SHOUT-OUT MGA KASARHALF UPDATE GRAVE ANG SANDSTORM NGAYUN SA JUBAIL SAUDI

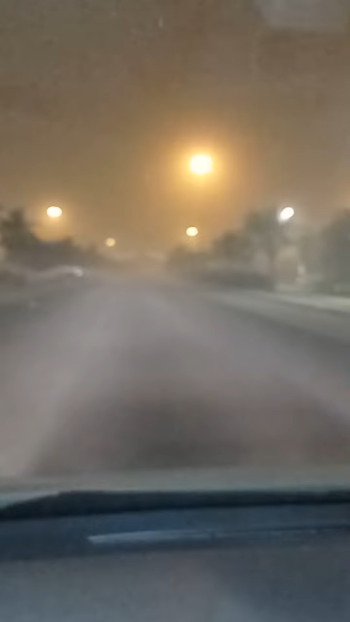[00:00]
Ayan, shoutout po sa lahat, mga kasarap, update po muna tayo, tignan nyo yan, napakalikabok, sunstorm po ngayon dito sa Saudi Arabia, ayan, ganito po mag sunstorm, medyo hindi sya makita kasi may nakalights po ako pero pag sa rail po, ayan, napakalikabok po, saka napakadelikado po mag drive kasi nga madilim yan, hindi po makita